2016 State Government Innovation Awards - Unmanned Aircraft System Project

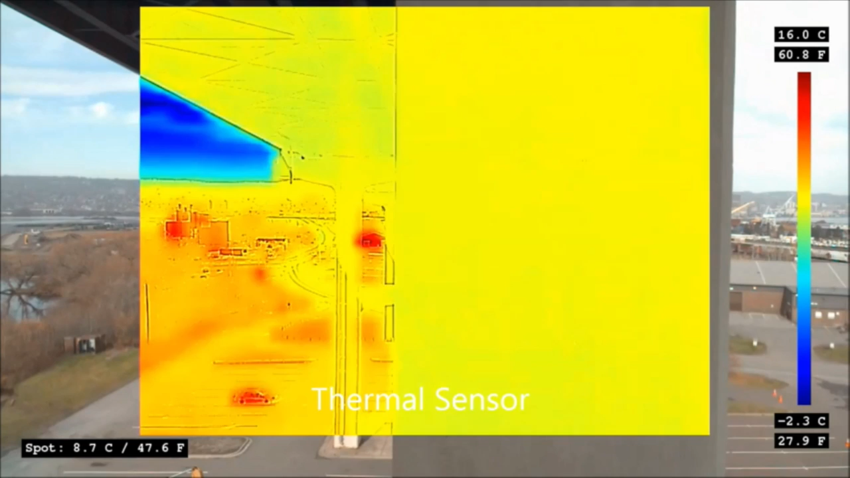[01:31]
What an infrared camera can capture is deteriorations of concrete that you can't see normally with the human eye or with other normal cameras.